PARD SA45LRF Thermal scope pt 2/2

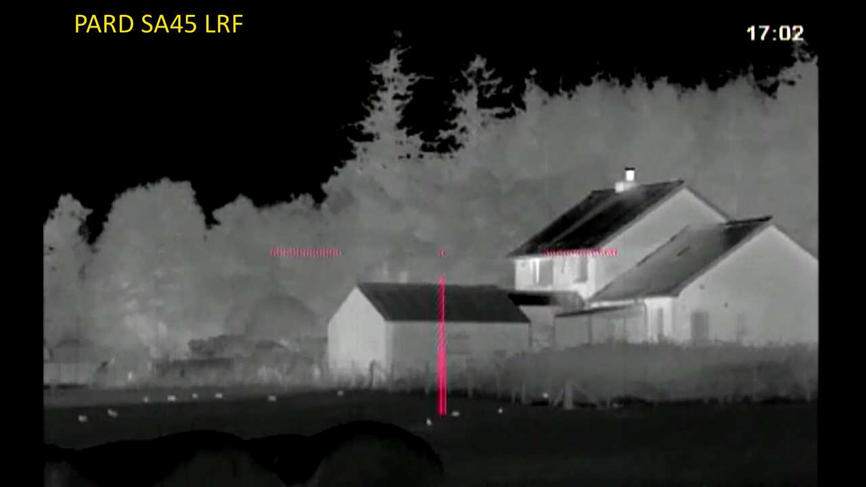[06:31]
So it's going to be significantly worse what you're seeing than what I'm seeing, because what I'm seeing is crystal clear bunny central.
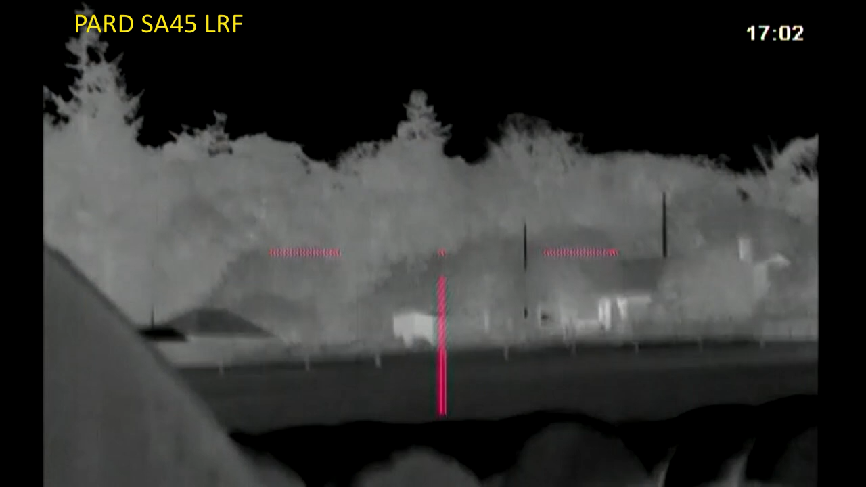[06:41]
And show you the range by over here.
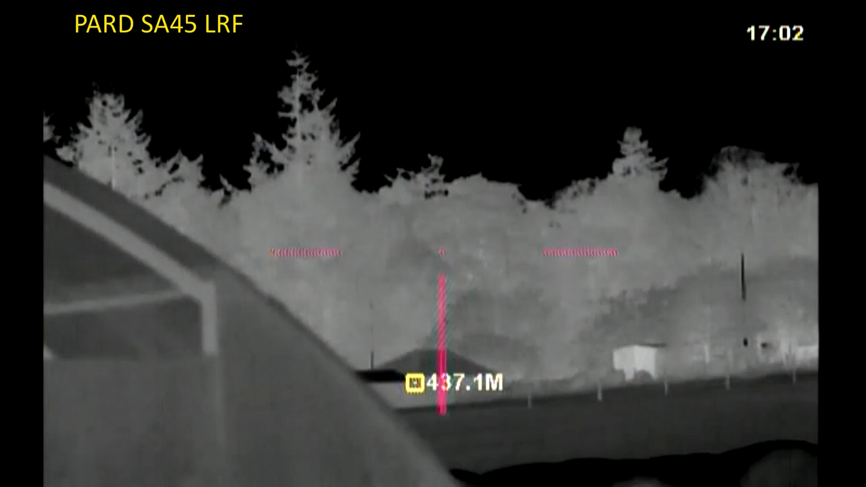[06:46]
So that gable end, 360 meters.
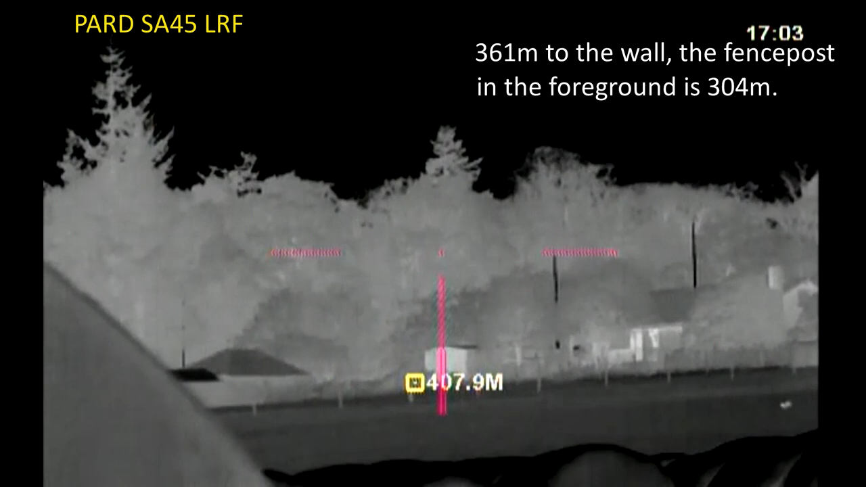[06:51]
Obviously, I'm getting better returns from the buildings because they're all pedal dashed, or howled as they call them in Aberdeen.